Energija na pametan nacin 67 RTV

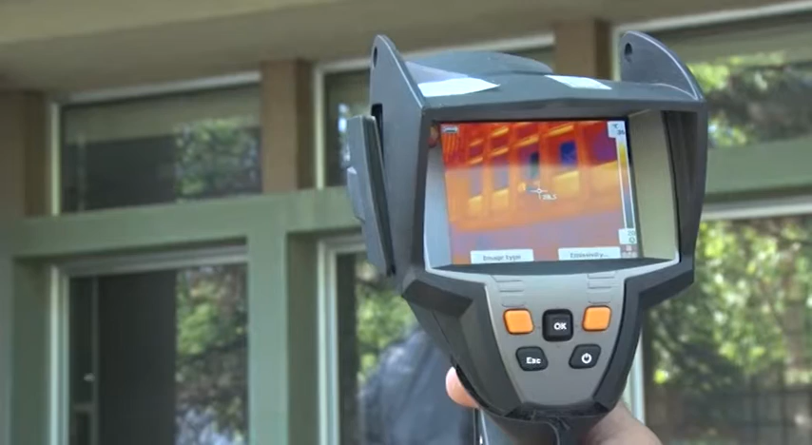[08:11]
Značajno je to što su svi elementi izloženi i jasno vidljivi.